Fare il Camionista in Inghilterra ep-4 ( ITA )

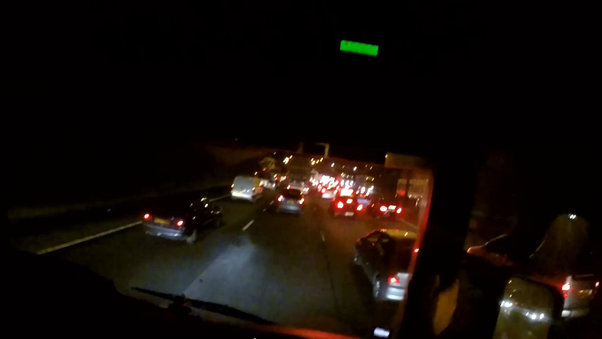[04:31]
loro la bloccano tutta all'ingresso mettono il cartello e non ci passa più nessuno tocca far cercare delle strade alternative per chi non per chi conosce come io ero con un ragazzo visto di qui se la cava abbastanza bene ma per chi non conosce è un grande pipipipipi in ciullo
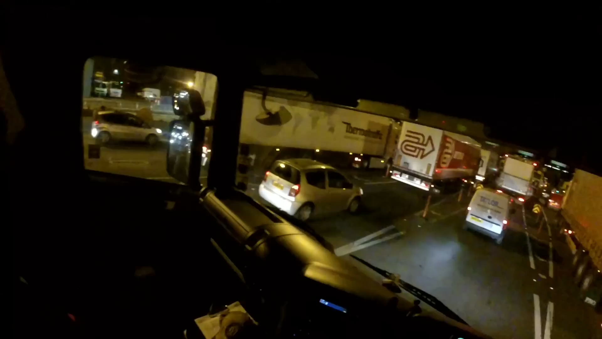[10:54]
autostrade qui ma io di pedaggio ho visto solo questo qui che questo qui è solo per passare sotto il ponte sotto il fiume che c'è il fiume i tamigi qua il ponte passa sopra la galleria passa sotto il fiume ho visto solo questo qui è un altro lassù in cima poi di caselli io non l'ho più visto
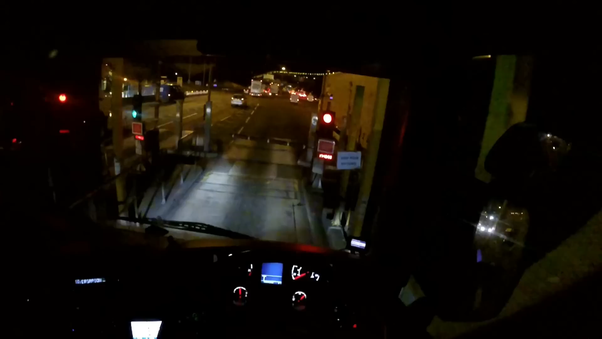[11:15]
telepass
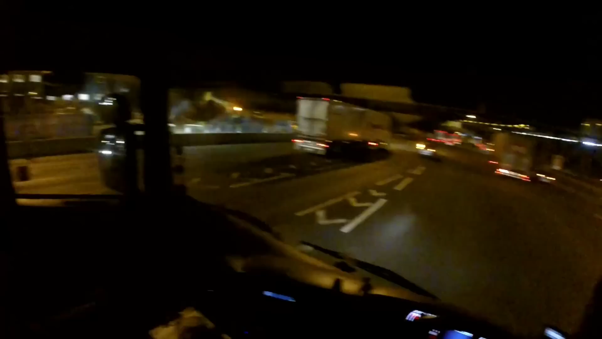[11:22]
quella macchina lì è il vosa quella polizia stradale loro qua si chiama vosa un'altra
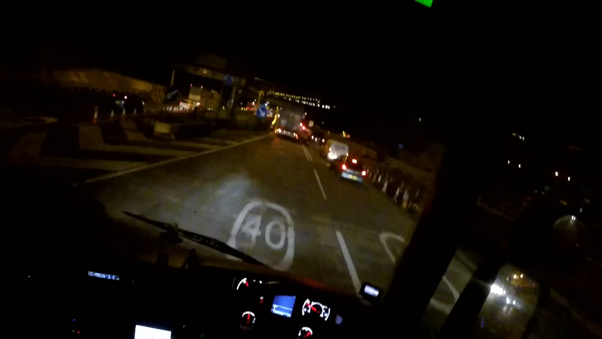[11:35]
cosa ci ho fatto caso loro ce l'hanno più telecamere che macchine a giro qui piove verbale a livelli smisurati ma smisurati fanno verbali è allucinante c'è ogni tabellone di questo là con i cartelli stradali c'è c'è un velox poi a un certo punto cambia perché alla seconda dei traffico e lo sta succedendo cambia l'ho presa la corsia quella più lenta
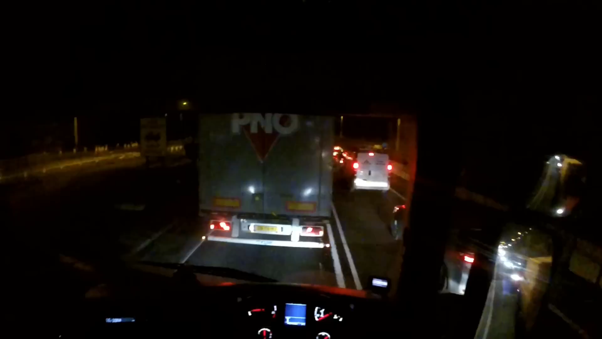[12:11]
cambia la velocità passa da 50 a 40
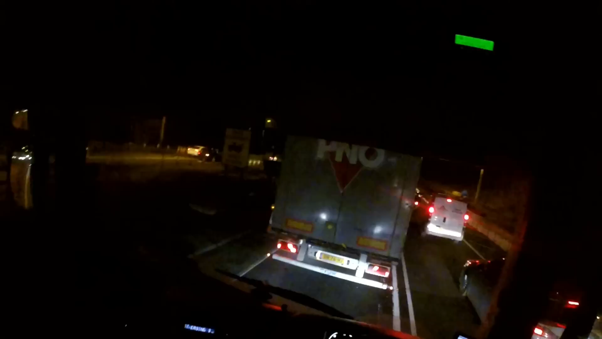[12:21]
e in quella quella frazione lì appena loro cambiano la velocità cambia c'è anche il sensore del velox e quindi lì giù pioge di verbale vedo più flash qui di notte e vediamo un servizio fotografico anche queste gallerie qua c'è un sistema di sorveglianza